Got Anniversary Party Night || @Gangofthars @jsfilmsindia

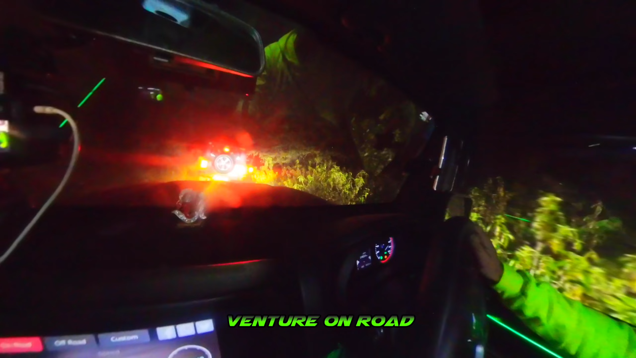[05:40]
So finally, अभी अपना चल रहा आगे, गाड़ियाँ सारी आगे जा रही हैं और ट्रैक पे जा रहे हैं, धीरे धीरे जा रहे हैं।